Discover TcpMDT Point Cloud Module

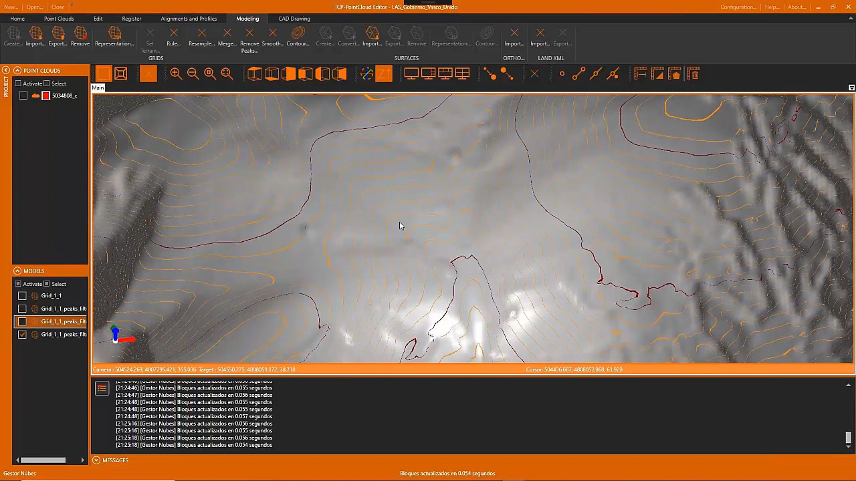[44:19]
This tool also allows us to appreciate if there are peaks in the grid that we will be able to edit.
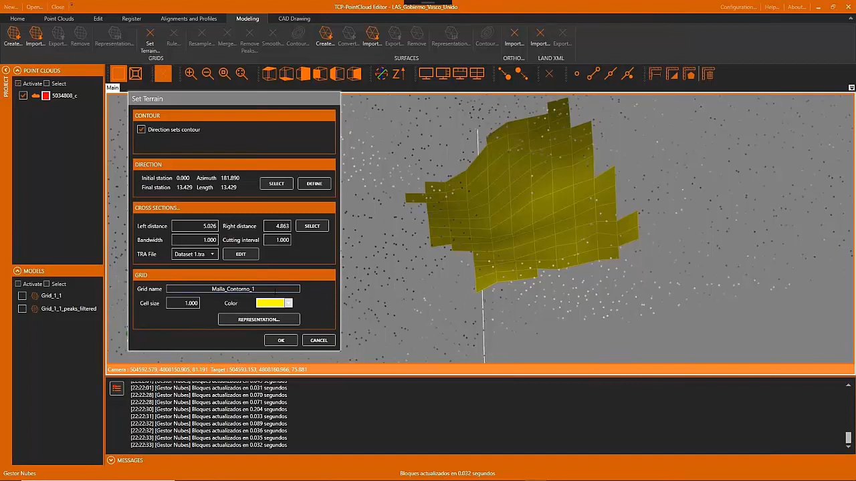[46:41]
We can appreciate that the vegetation noise has been eliminated from the cloud.
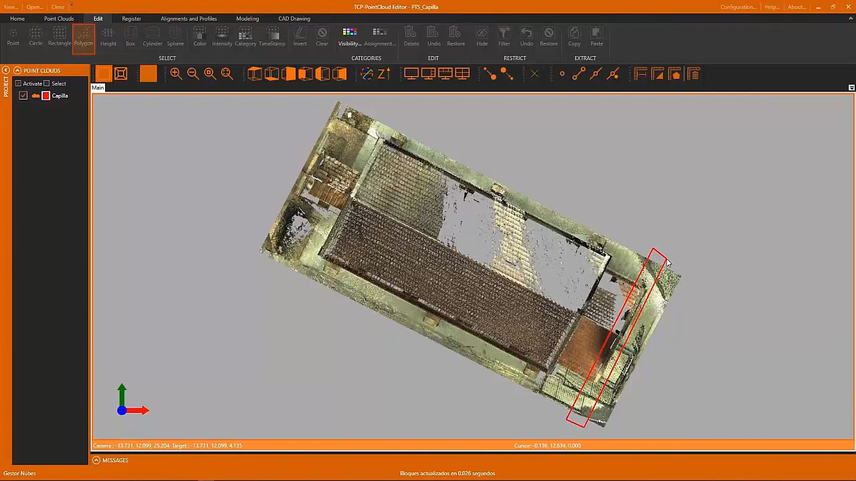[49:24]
Point Cloud Editor offers in order for measuring tasks and for drawing also. We are going to work in a part of this point cloud, is a building.
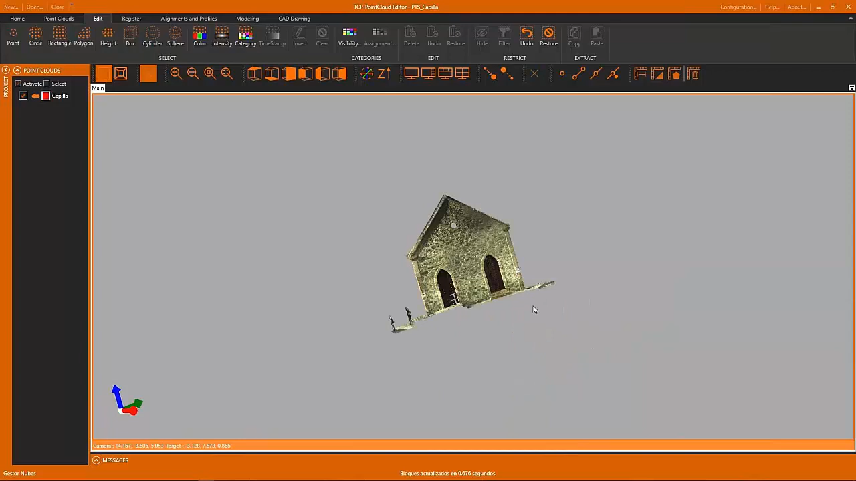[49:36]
And the first thing we are going to do is to measure a distance between two targets that are present on this facade of the building.
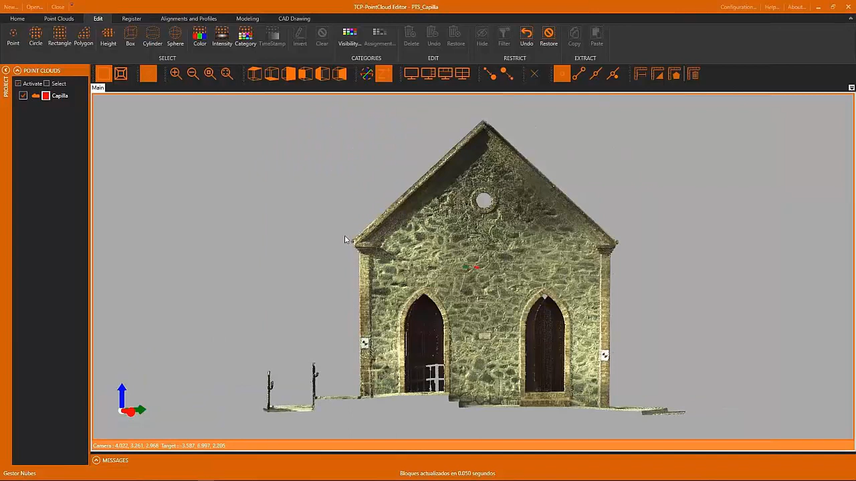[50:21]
And now we are going to restore the full point cloud.
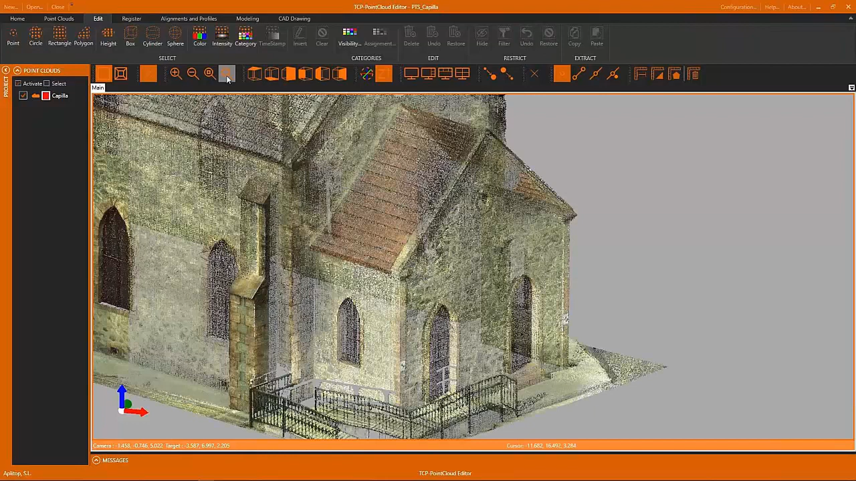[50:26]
And we are going to show the drawing capabilities of this application.
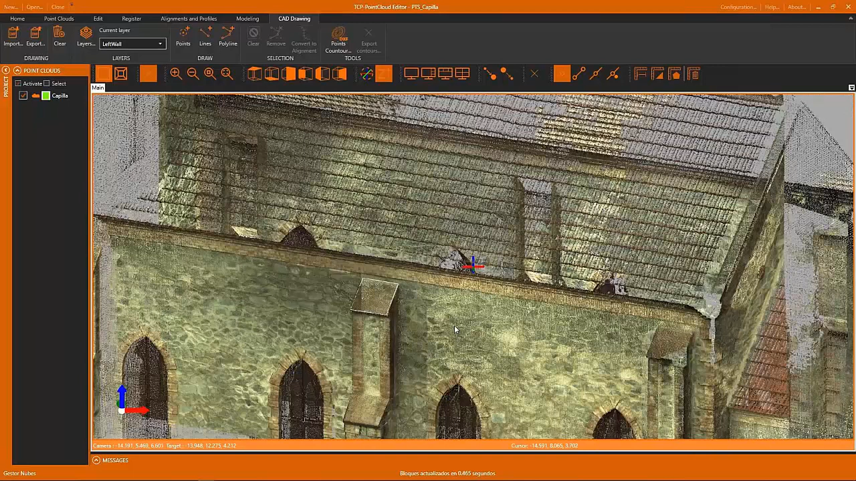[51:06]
We do the same for this other part of the point cloud,
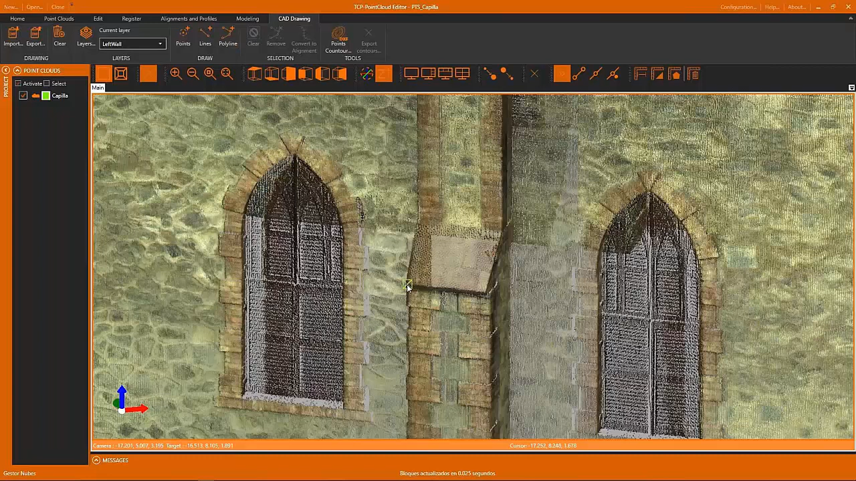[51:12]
and we will see that we can also use the application to draw
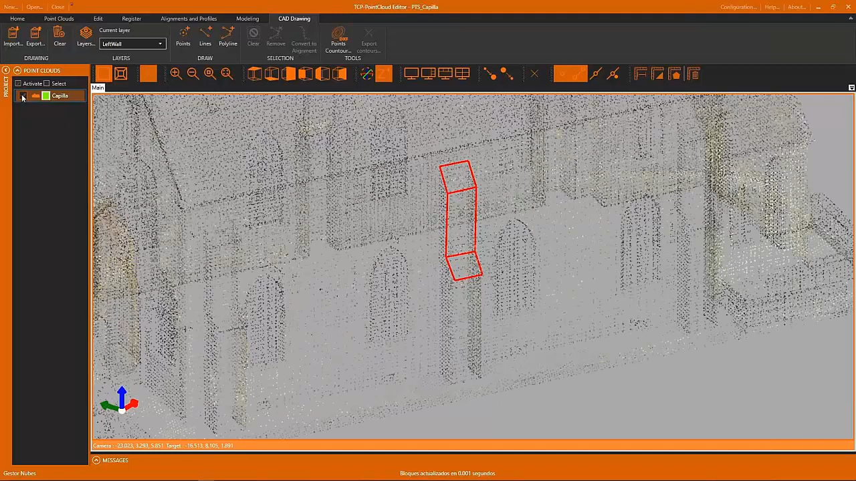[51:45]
the options of the layers in order to change the color or the line width of each layer.
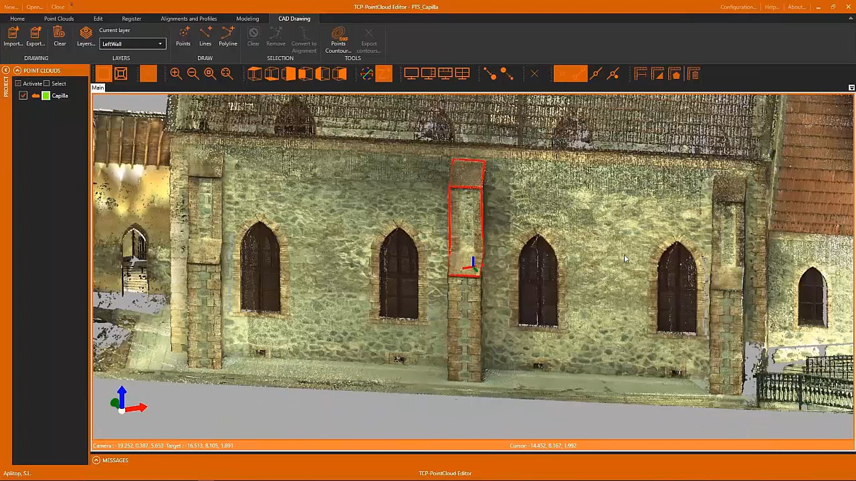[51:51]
Now we are going also to import a new drawing. This drawing was created with this application also,
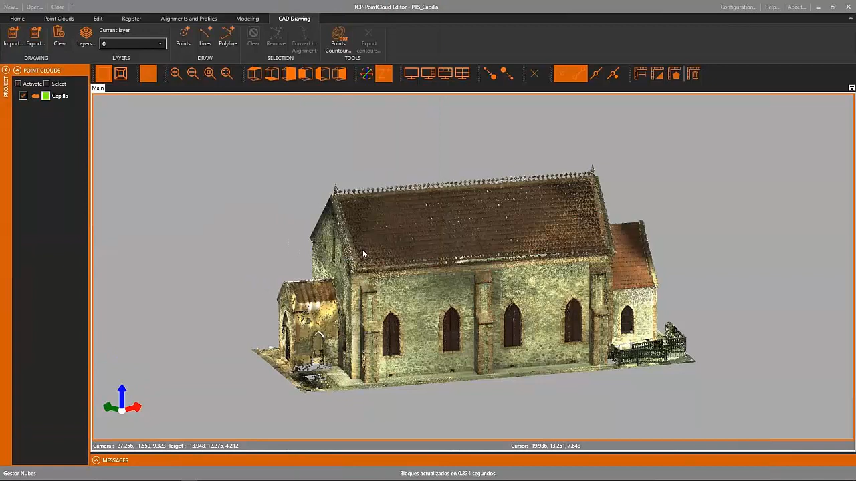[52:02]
where we have several layers like different facades, the windows, doors, the roof, the ground.
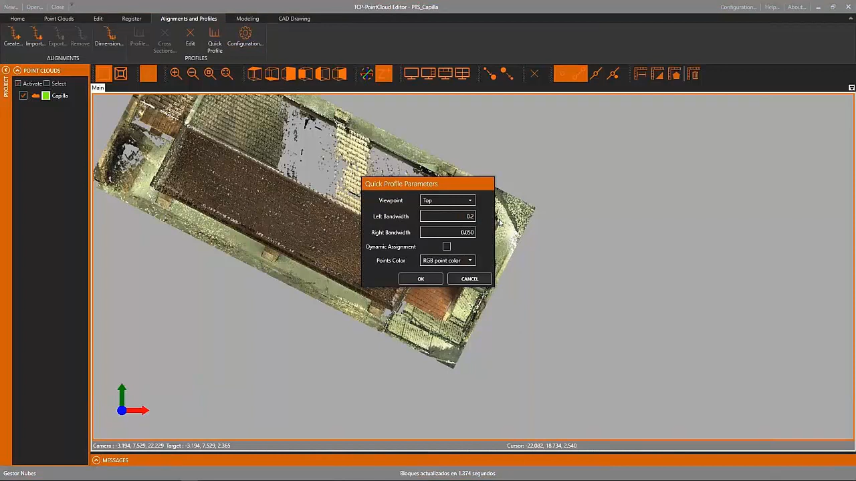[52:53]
We can generate a quick profile of one of the facades of the point cloud, and we will get in the cross in the profiles editor
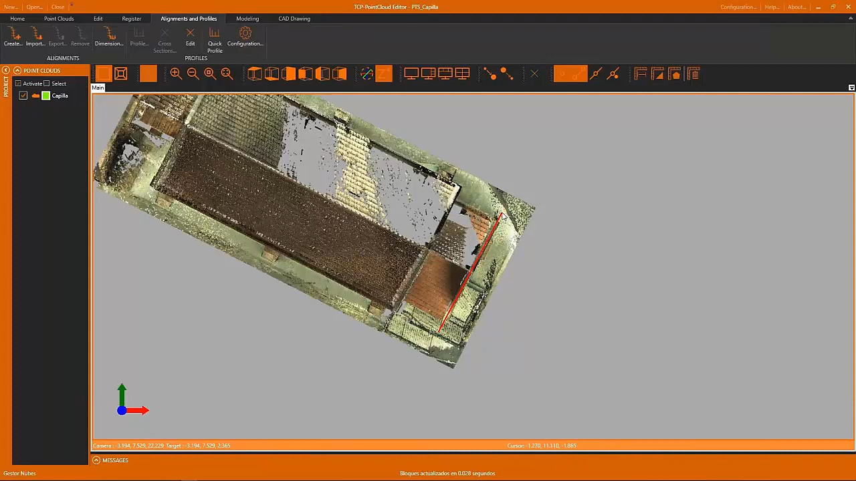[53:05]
an image of this facade of the building.
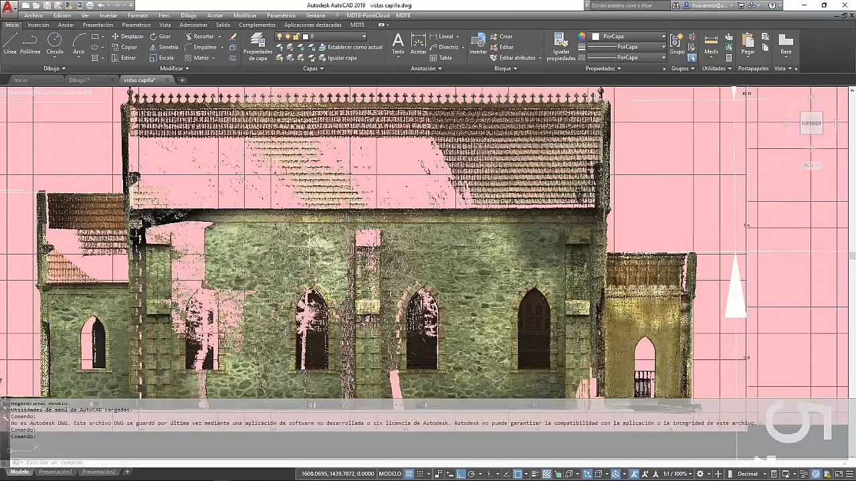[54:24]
When we get closer, we appreciate that our points is not a continuous image,
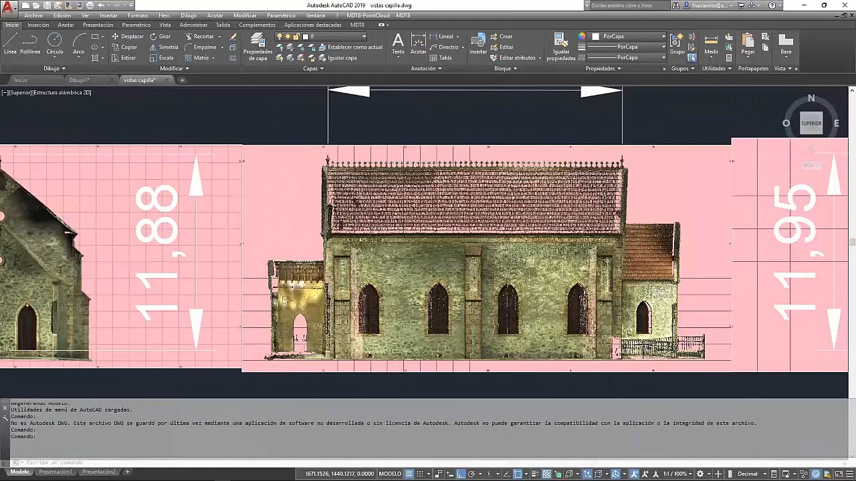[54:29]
are the points of the point cloud projected to the plane of the profile.
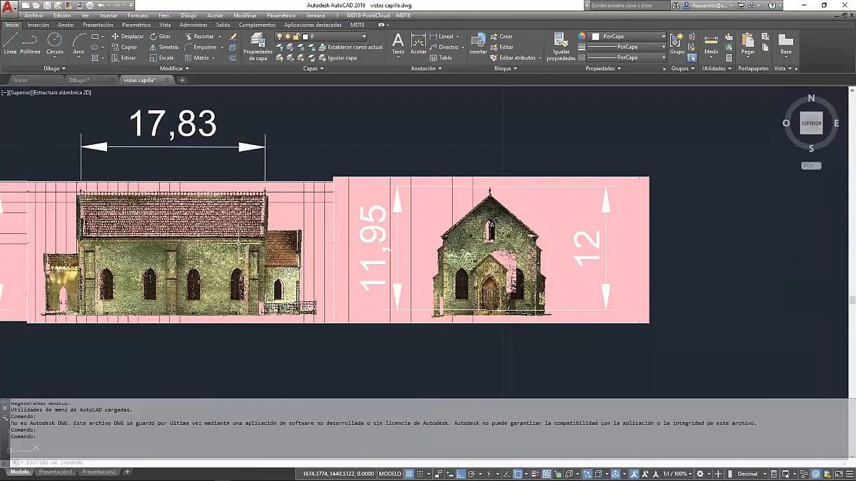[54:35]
Last video is about alignment of point clouds
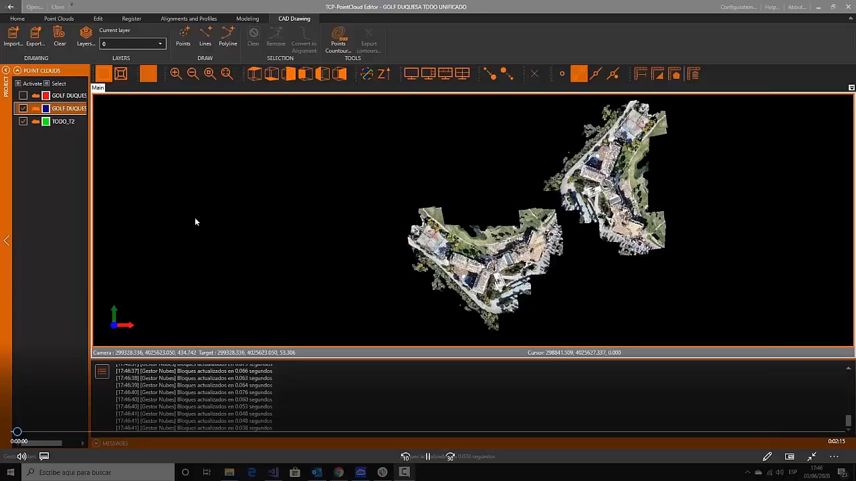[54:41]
and video generation. For transformation of point clouds, we have different tools.
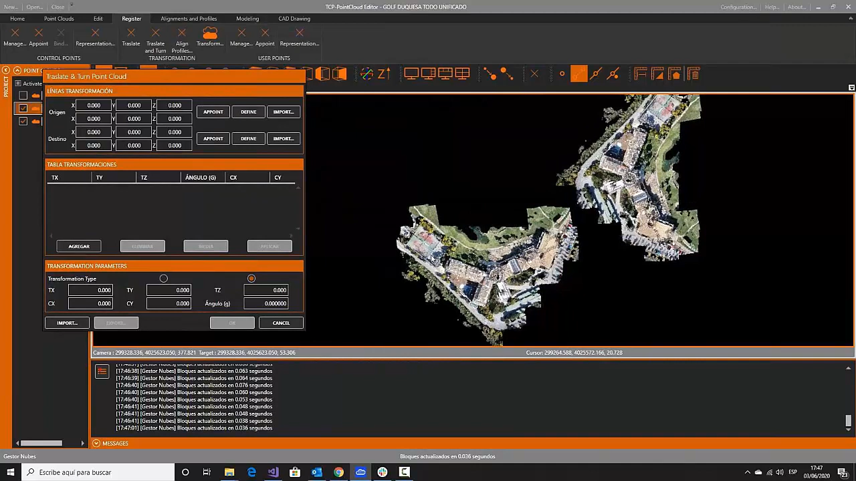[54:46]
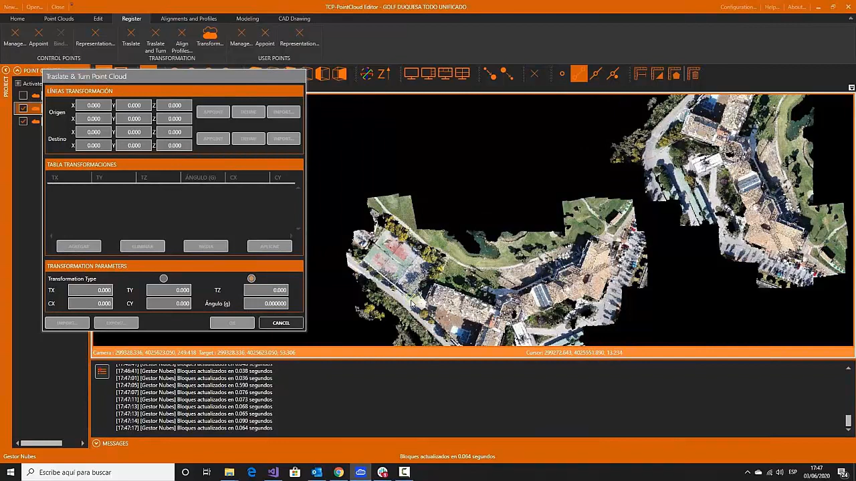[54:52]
One of them is this one, is translate and truth point cloud, where we select two segments that are the same but in different places.
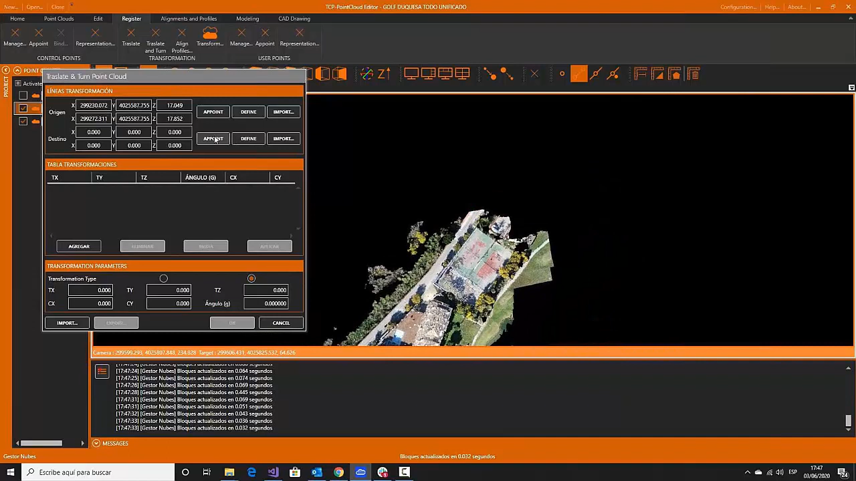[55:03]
We only need to give the origin point and a direction, and this tool will create a transformation and calculate the transformation parameters. Once we get these parameters, we can choose the point cloud that
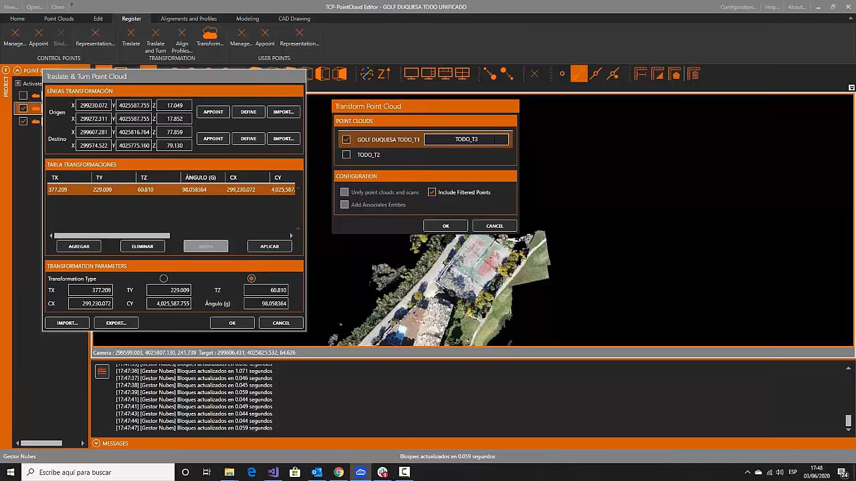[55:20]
we want to transform using this transformation. This process also takes some time because this point cloud, for example, has 200 million of points.
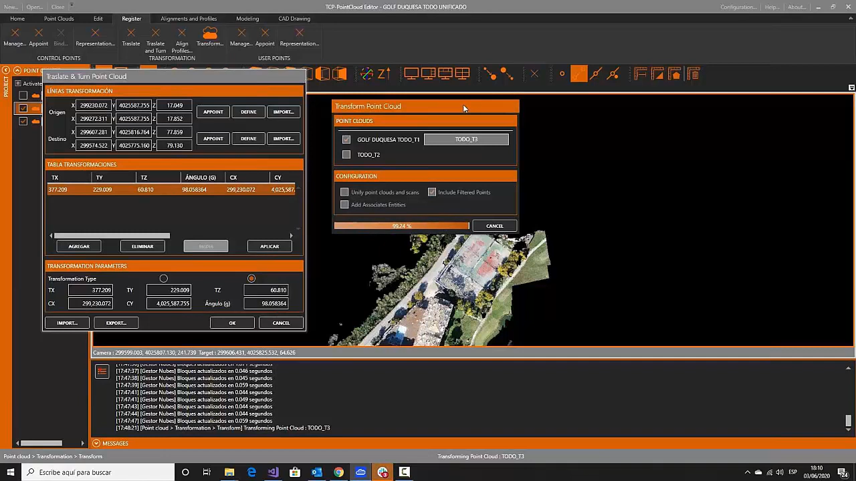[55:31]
And once it's transformed, we get a new point cloud in our project with a given name.
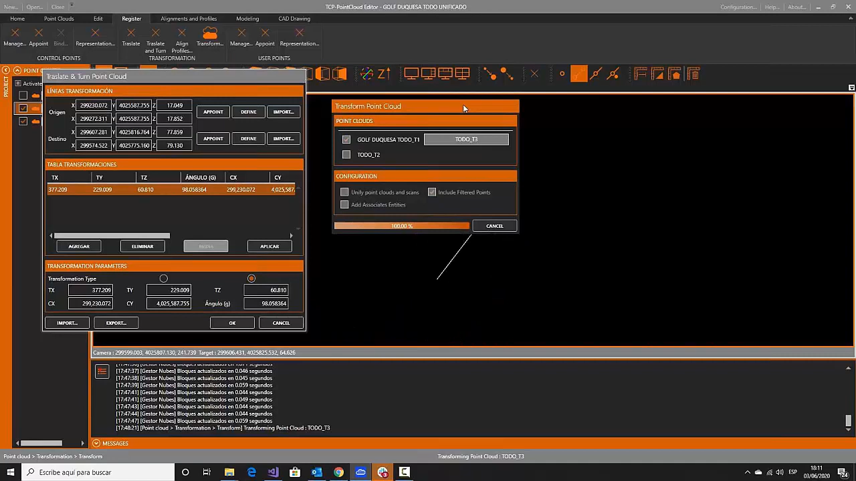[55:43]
So now, using the single color
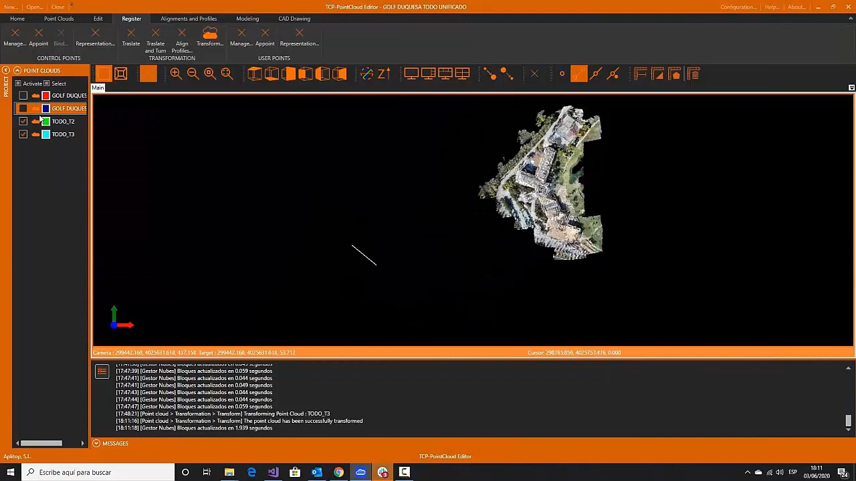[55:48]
option of representation of point clouds,